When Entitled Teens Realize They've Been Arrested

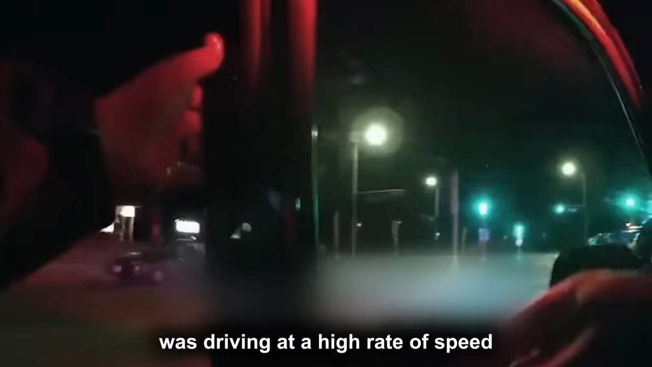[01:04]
was driving at a high rate of speed before it crashed,
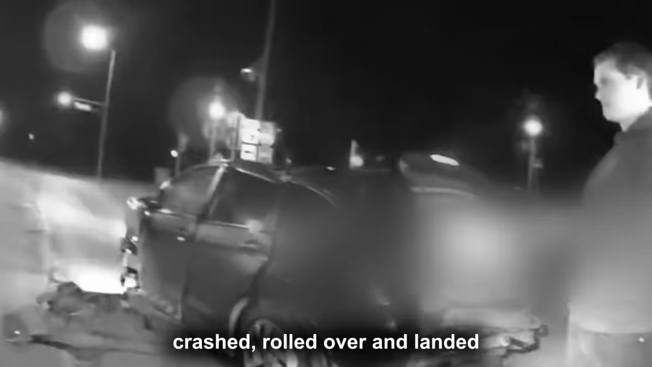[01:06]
rolled over, and landed upright where Campbell Road came to a dead end in La Crosse.
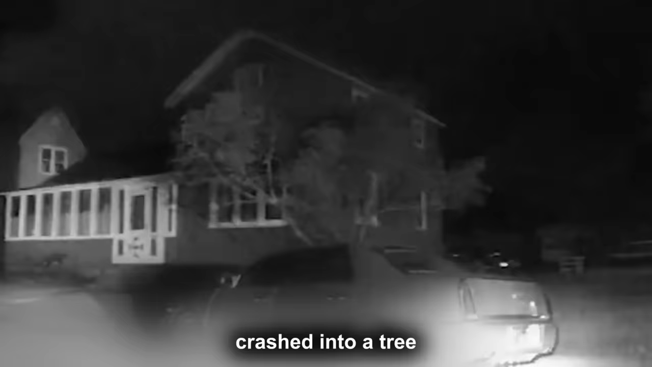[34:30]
crashed into a tree and fled the scene while intoxicated in La Crosse, Wisconsin.